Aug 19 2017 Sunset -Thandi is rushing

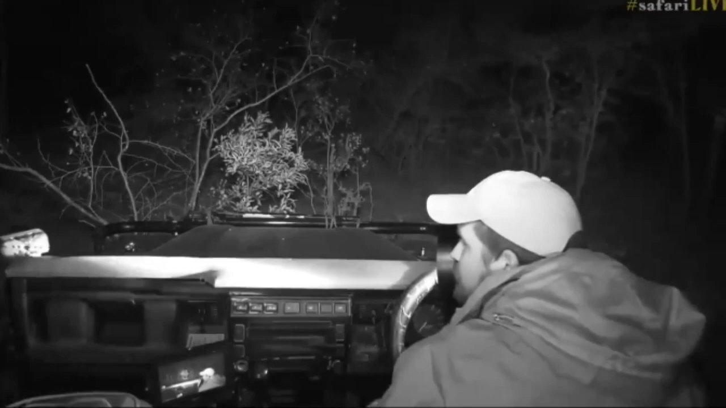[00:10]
thick in here I've lost them they went racing off to one another and into this thicket but I don't know if I'm gonna be able to
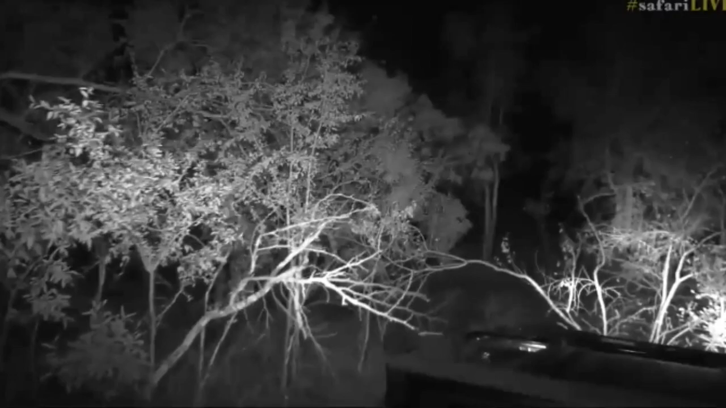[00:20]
catch up with them from the side try and certainly see there's one leopards sinking away in front
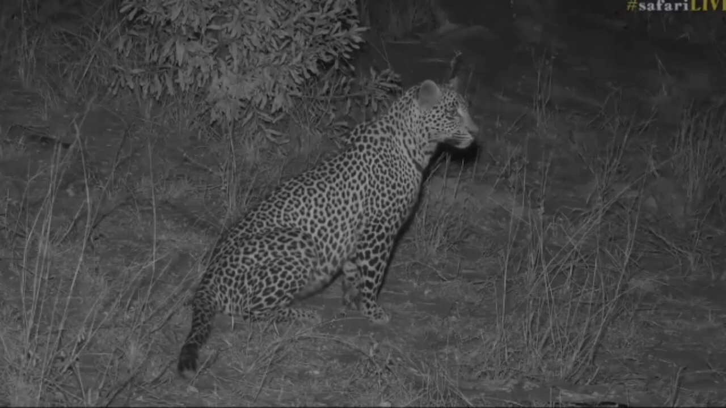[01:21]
I can hear growling in front yes if they somewhere here in front
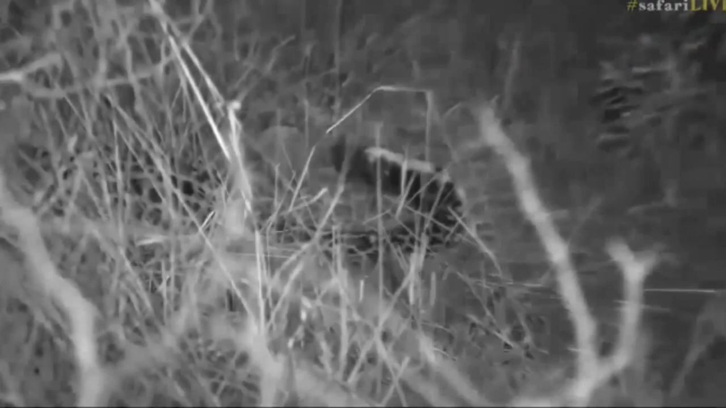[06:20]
Seb do you want me to try go forward a little bit for you try see if I can get forward so I can get all three of them at least somewhat visible for Seb without impaling myself on varying trees that we have here how's that Seb is that better okay we can at least see the tail end of Hosanna now and then Tandi so there's Tandi and there's Hosanna
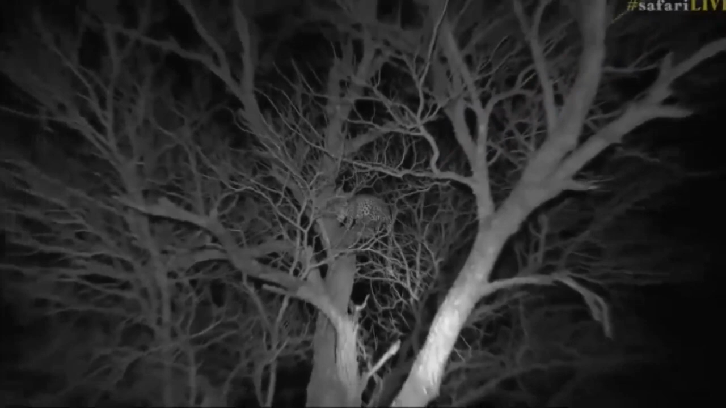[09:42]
Brenda you're hoping that she sleeps up there I think it would be nice if she could the problem is the tree she's run up is horrific for a sleeping leopard there's no nice branches for her just to sit on and to rest you can see look at how awkwardly she's standing at the moment she's kind of got her legs pinned she's trying to kind of find a comfortable place and she's rubbing herself everywhere and she's got dust all over her
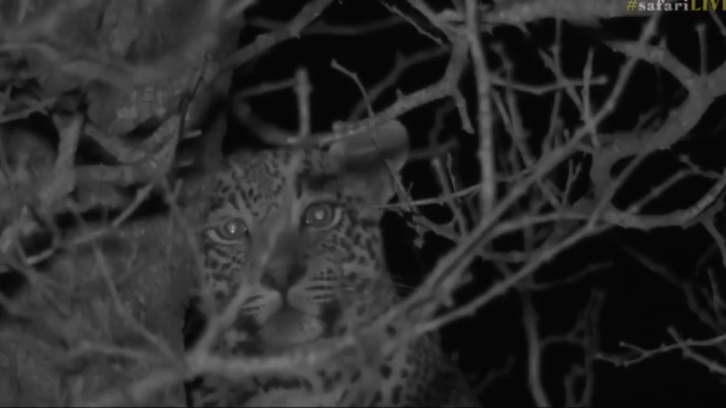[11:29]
a difficult game that they play and it's a game that as many a leopard has found out is not easy you just position yourself a little bit better so that you can rest your bums what's like she wants to put it backside down for a few seconds and just rest and also imagine that this intense energy she's just been through you can see she's breathing heavy and there's a lot of energy that's just been exerted in fighting with each other and it's certainly like I say would have been I would imagine shangila's first ever altercation of that magnitude